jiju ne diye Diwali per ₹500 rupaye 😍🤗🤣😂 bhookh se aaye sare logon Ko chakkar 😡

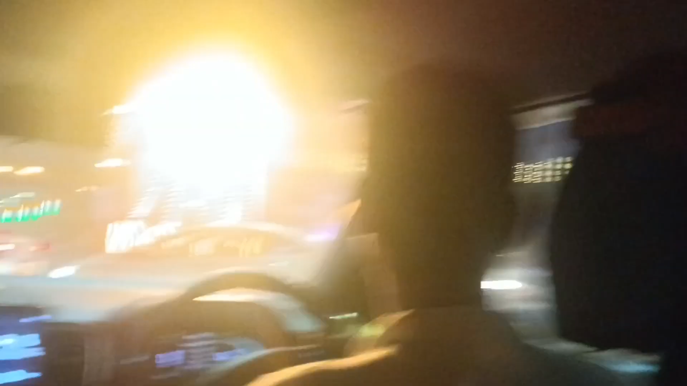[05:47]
यहाँ पे लाइटिंग बहुत करते हैं, रोड को सजा रहे यार।
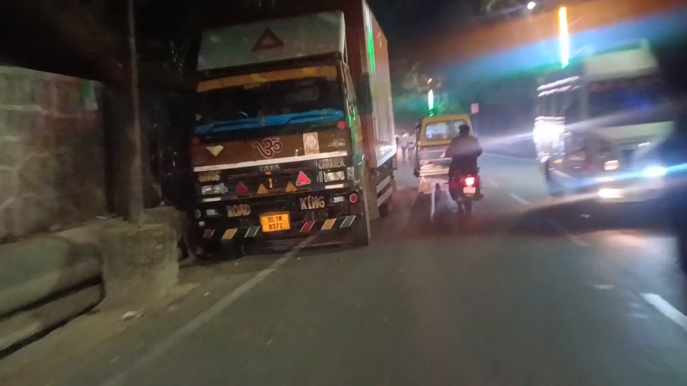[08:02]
ये डेकोरेशन देखो यहाँ का, बहुत सुंदर नज़ारा है, बहुत सुंदर लग रहा है यहाँ का।